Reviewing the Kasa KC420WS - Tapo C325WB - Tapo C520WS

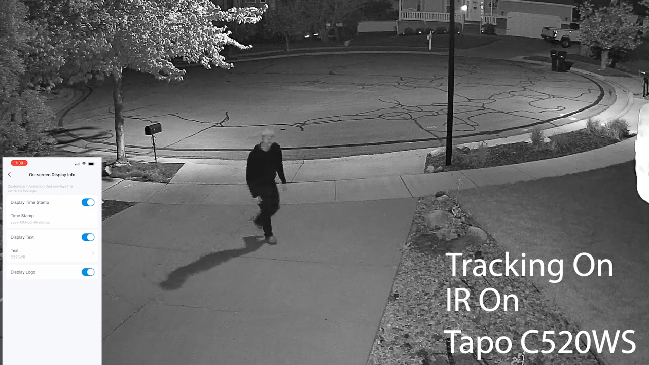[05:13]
So you do see those little red lights. I don't know how many bugs and things will be attracted to those. But... Here it is with the tracking on. So I like this one because it does have...
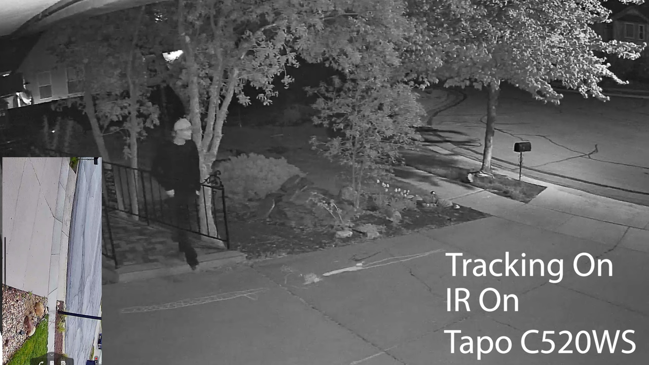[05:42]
The whole reason I put these up was the deer were eating my plants and I wanted to watch them destroy all the foliage I've just planted. But it so happens I captured those hoodlums the very first night on the Casa Cam. But this does have the vehicle tracking, the motion tracking, people tracking, and pet tracking.
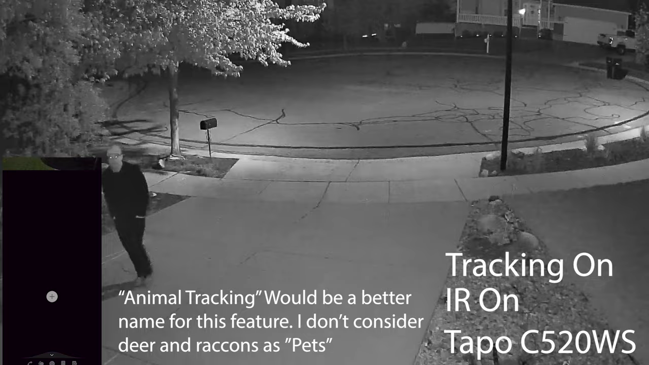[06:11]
Which is kind of nice to toggle those on and off the event. Just so you don't get spammed with motion tracking. Motion tracking, you know, it picks up like leaves and... You know, any motion. So, it can give you a lot of false alarms. It's kind of nice to have some of those AI features that
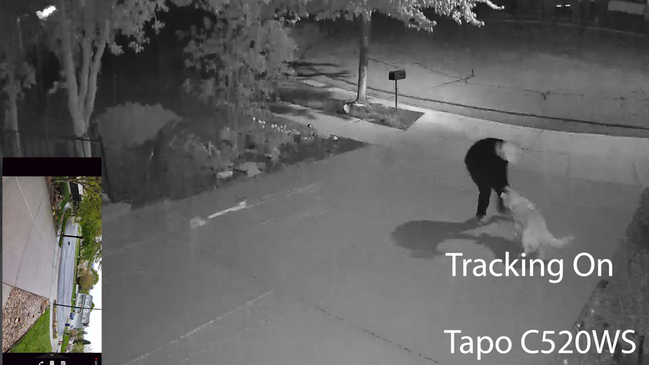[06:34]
can distinguish when to send you a notification. The color night vision was a nice feature, but I think the TAPO C520WS